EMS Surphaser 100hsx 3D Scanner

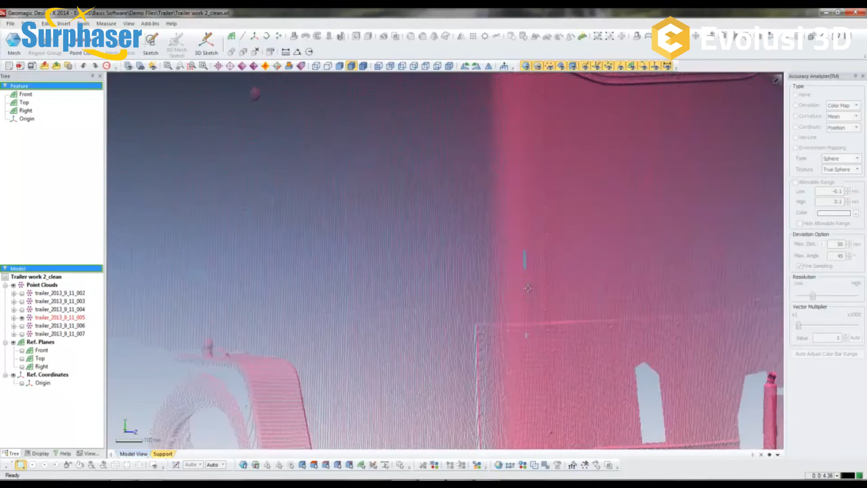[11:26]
And this is the lines per degree we talked about in regards to it.
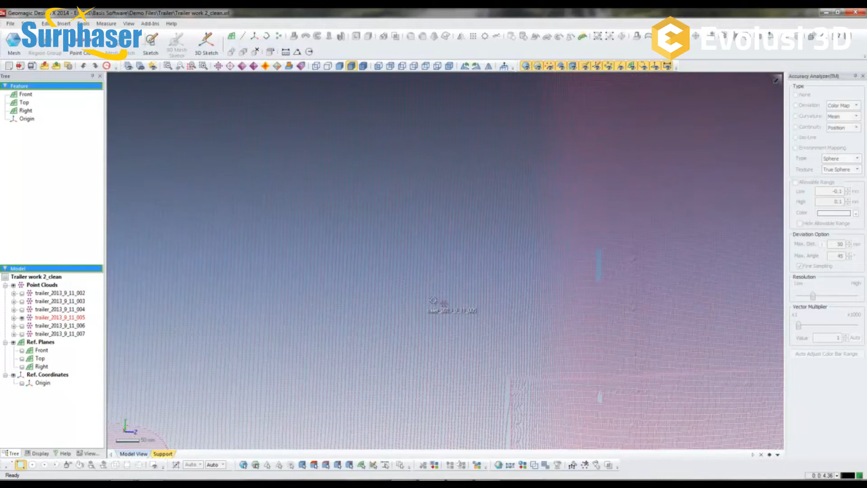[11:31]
You know, and so as you get closer, you can actually see what it is.
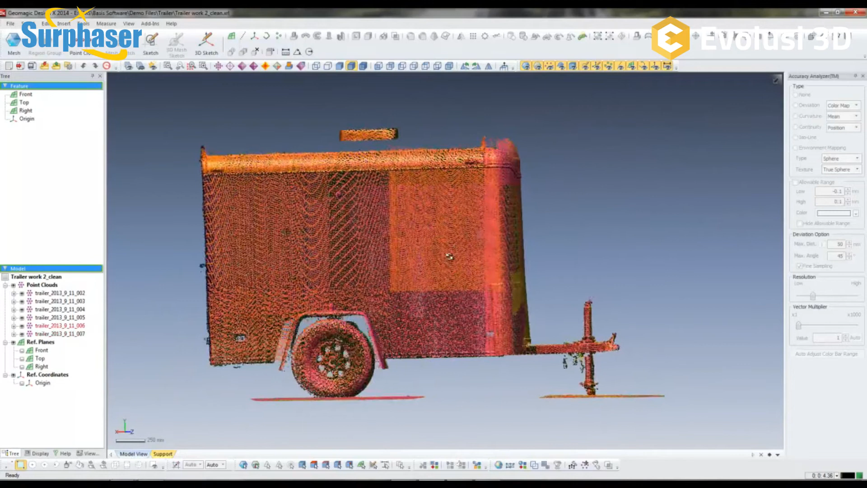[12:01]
And then of course, down low to get the, to get underneath it. Okay. But you get an idea. So it scanned pretty much everything. The license plate area didn't scan because that's very reflective.
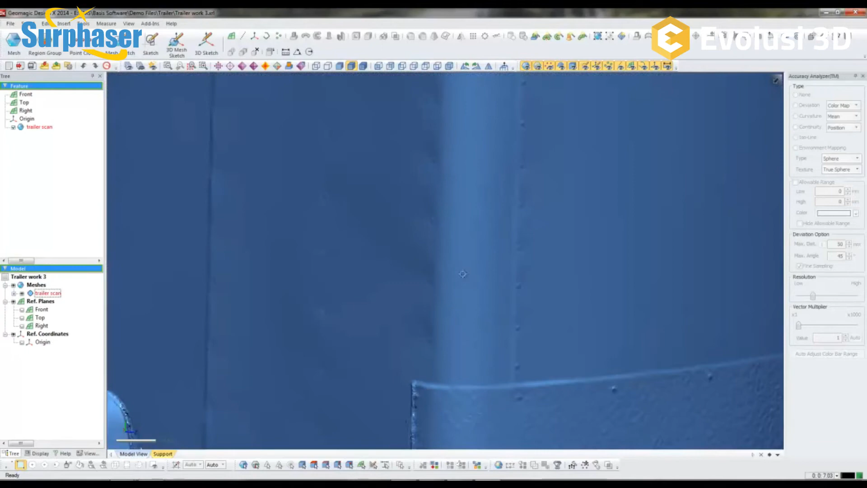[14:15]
So as I zoom in, you're not going to see little points, you're actually going to see triangles.
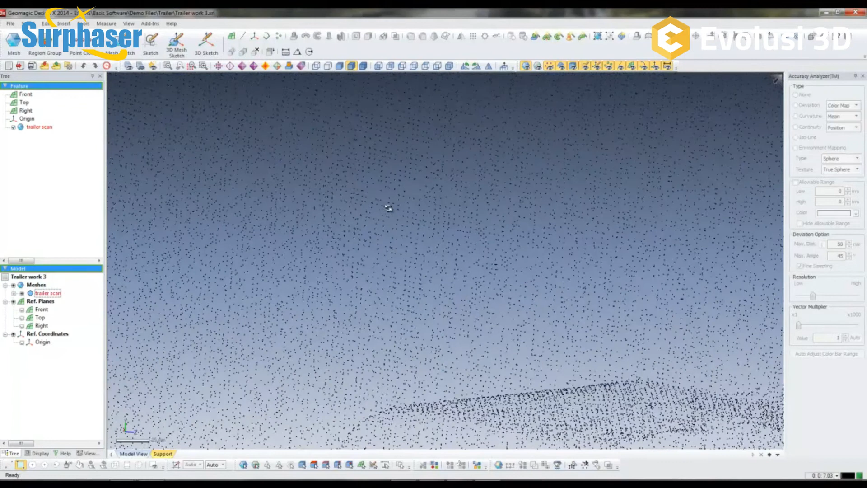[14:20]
And if I turn down the triangle edges and continue to zoom in, basically, you'd see everything as triangles instead of points.
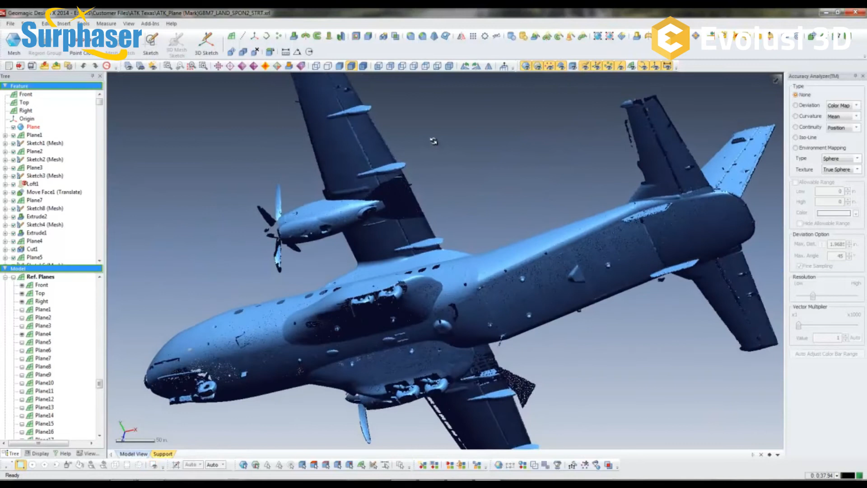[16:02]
So you can see we've got the complete underside of it, the top of it, pretty much everywhere, obviously, where there's windows and stuff, it didn't scan.
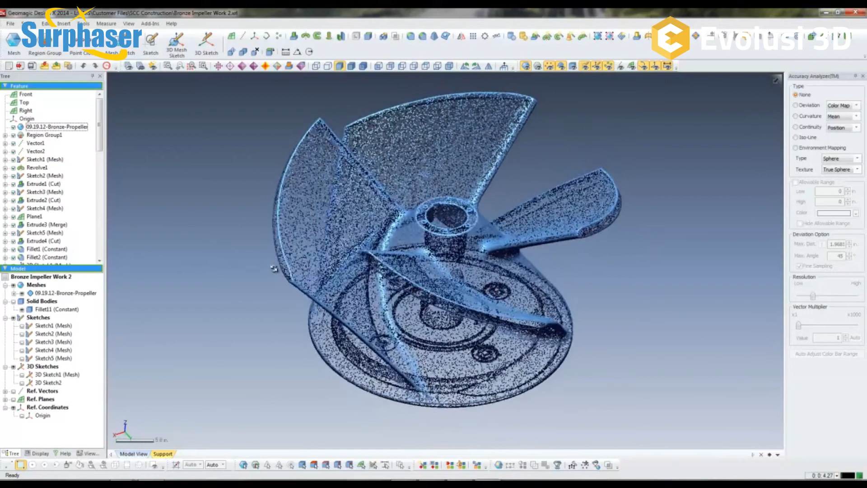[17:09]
And if we were to measure this, this thing is about four foot in diameter, just to kind of give you an idea of how large it is.
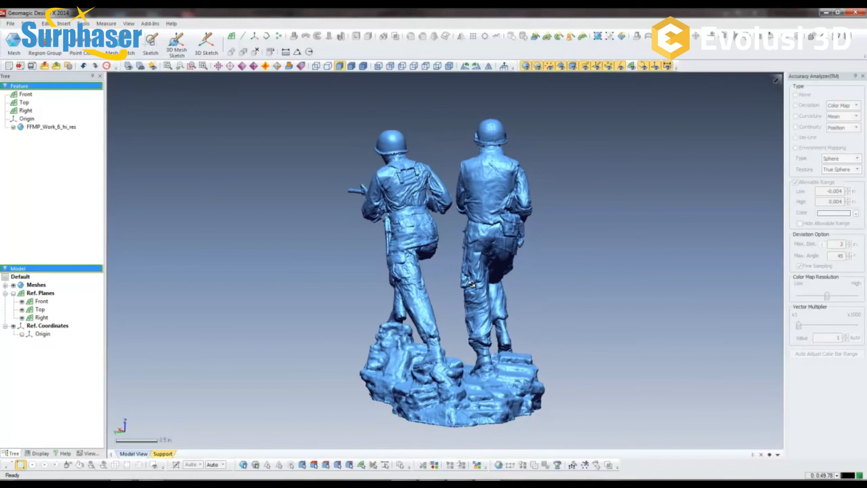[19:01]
This was scanned so that it could be scaled up to about nine or 10 foot to make actual bronze statues. So again, if you zoom in and look at the incredible, uh, detail that the surfazer was able to pick up.
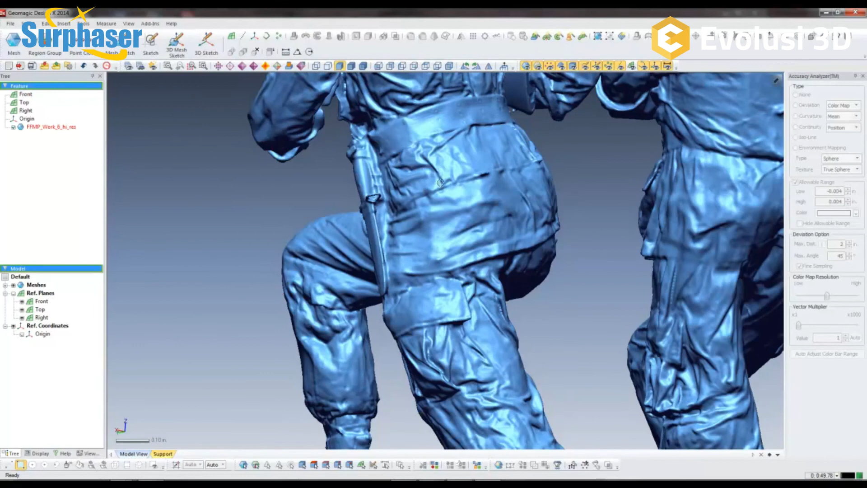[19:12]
Okay. So you can see, uh, here on their backs, just roll it around to the front.
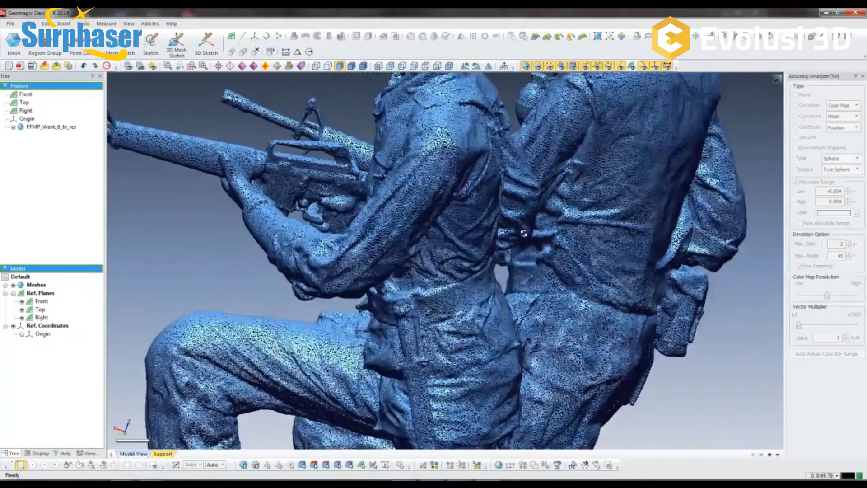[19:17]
Okay. And this was, uh, quite a few scans, both the high and low to get all the areas, uh, on these soldiers.
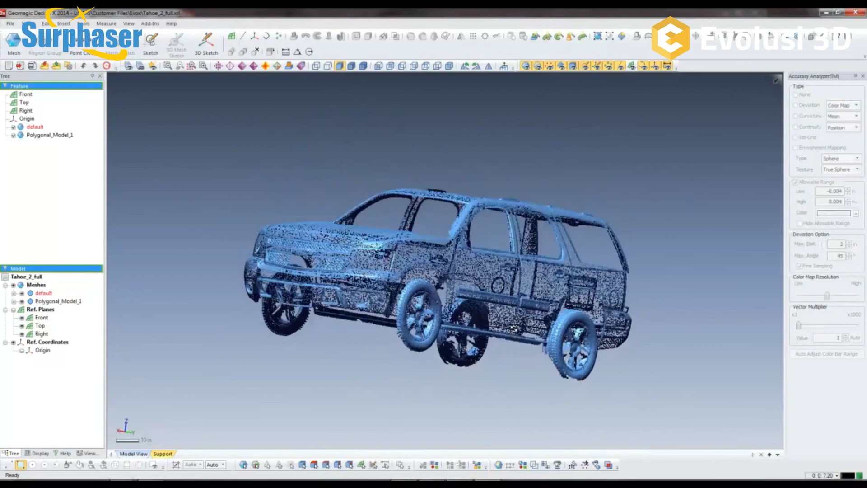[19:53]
Uh, and this was a, you know, production vehicle. Uh, and again, just to show the data quality and this, this vehicle wasn't, uh, dusted or treated in any way.